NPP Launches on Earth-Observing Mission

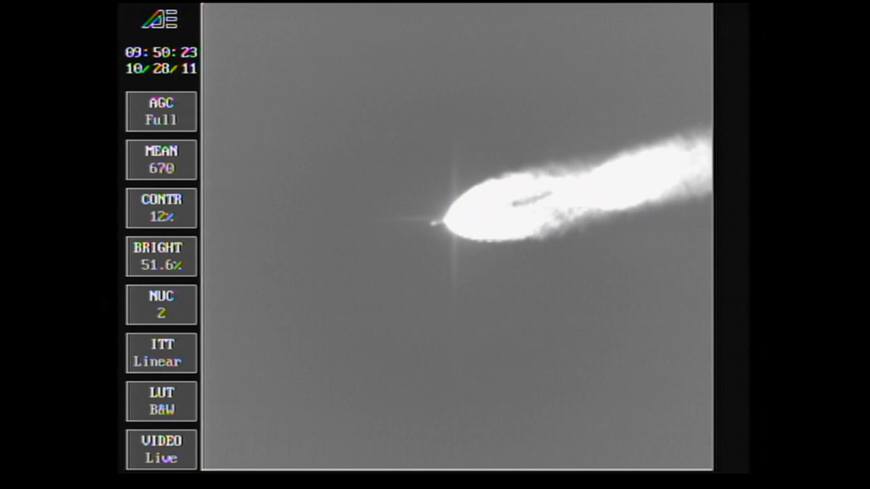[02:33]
We have burnout of the air-lit motors. Standing by for jettison. We see jettison. Passing 2 minutes 22 seconds. Altitude now 31.3 nautical miles. Downrange distance 30.3 nautical miles. Velocity 4,202 miles per hour.